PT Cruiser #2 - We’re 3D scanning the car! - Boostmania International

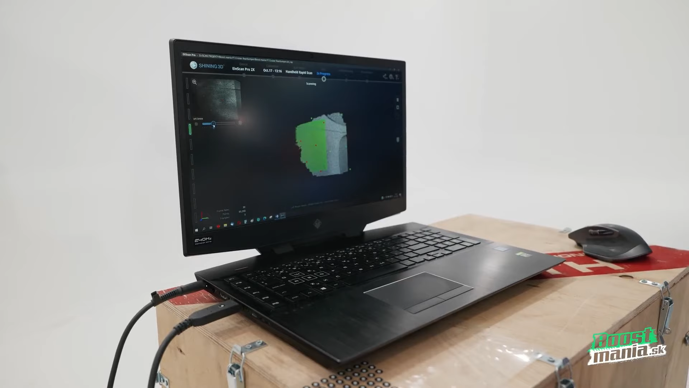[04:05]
Okay, feel free to start, and I'll come back to look at the progress in a bit.
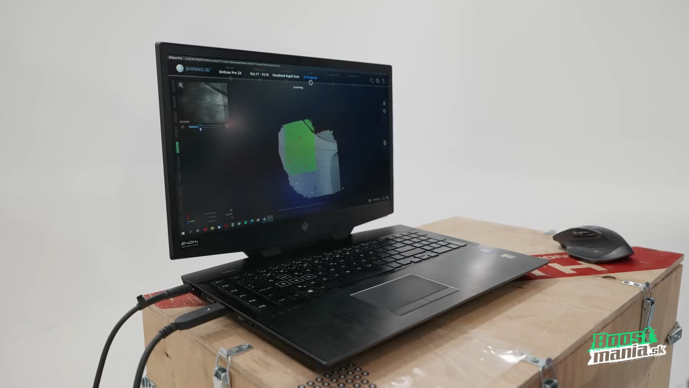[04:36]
I can see that the light is really nicely scanned right now.
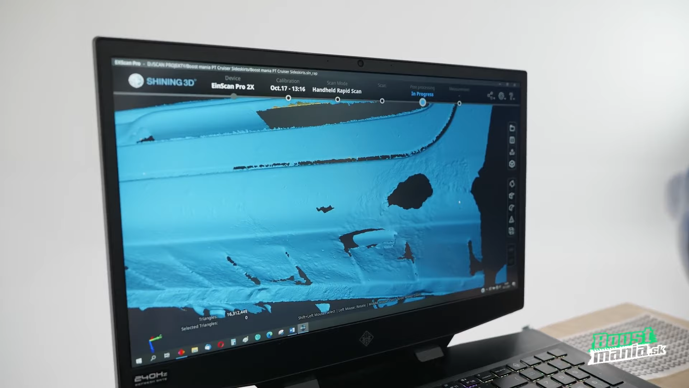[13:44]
If you ever wanted to have a detailed look at a rust spot, now's your chance. Well, I believe that's a hole.
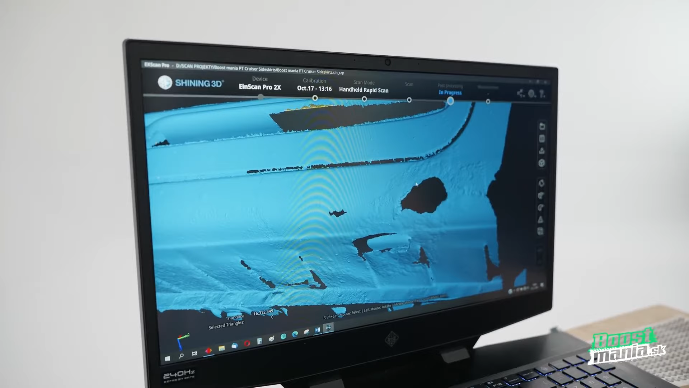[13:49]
Of course, you don't have to be worried. The car doesn't actually have this many holes.
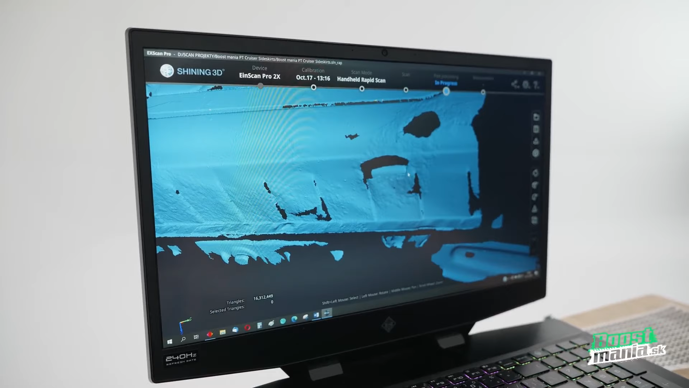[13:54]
The bottom ones are just parts that scanner didn't catch. But this hole on the other side is physically on the car.
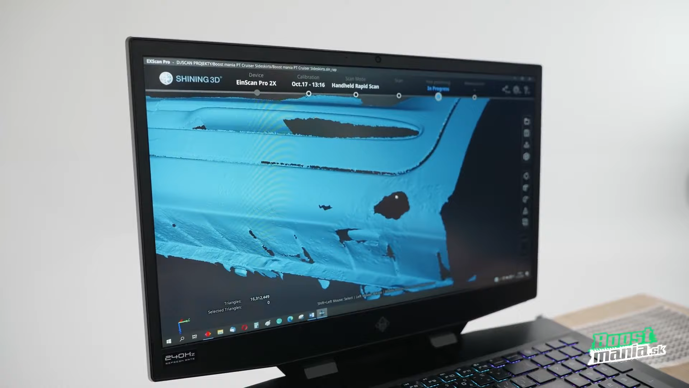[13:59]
So, right now we have scanned the rear end, the front end and the left side, which will mirror and create the right side.